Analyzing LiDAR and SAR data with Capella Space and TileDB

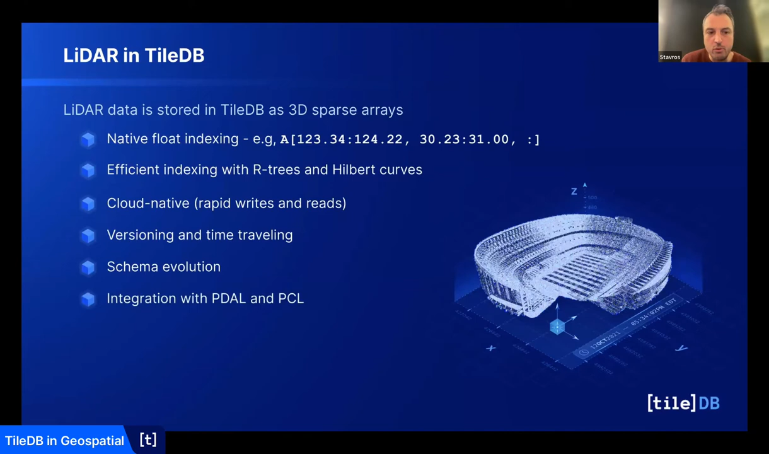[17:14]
then you want to add labels well the labels could be an extra attribute you evolve the schema you add an attribute and you're all set you don't need to recreate the whole the whole data set and here we have also integration with pdl and pcl and this is what gives us you know the rapid ingestion
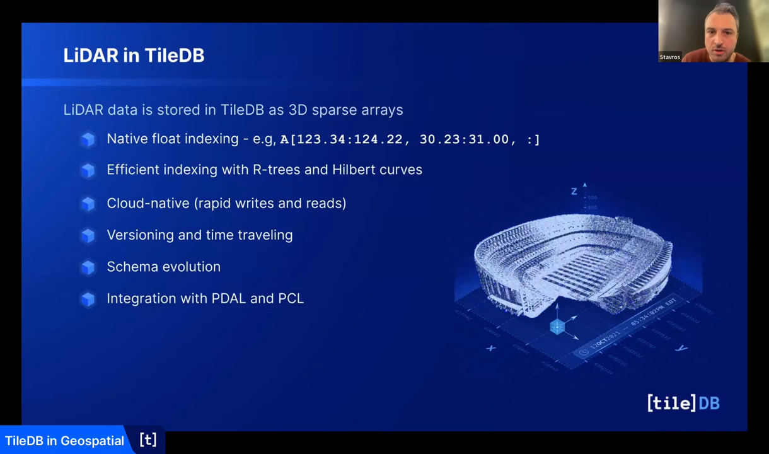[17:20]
you again norman is going to cover all of that when when it comes to to any kind of etl with uh with point clouds and tally b um and finally of course visualization capabilities
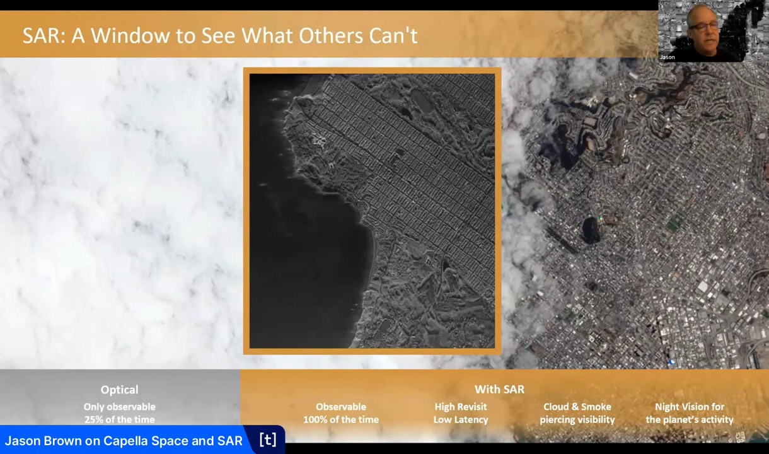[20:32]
so and it's an active system which means it provides its own electromagnetic radiation so it can see at night whereas optical can't so it's a complementary data source to optical data at capella we're changing access to how earth information is gained
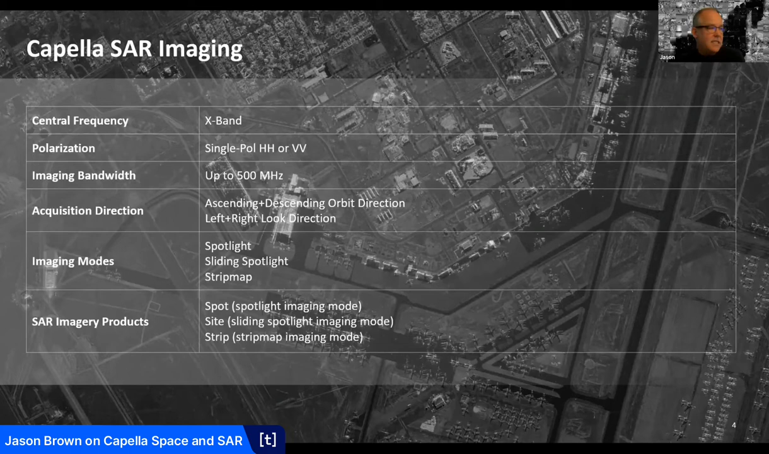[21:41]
away from this slide is the imaging modes and imagery products all right spotlight sliding spotlight and strip map we'll talk about each of those uh here in a moment but first let's talk about what is synthetic aperture radar
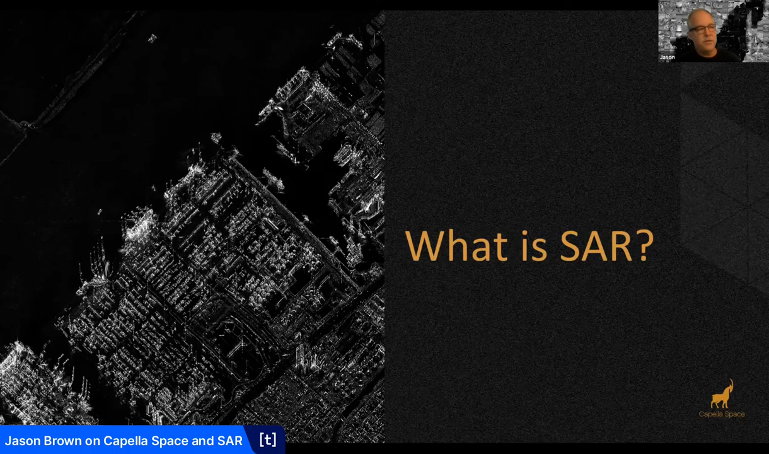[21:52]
ultimately synthetic aperture radar is a ranging measurement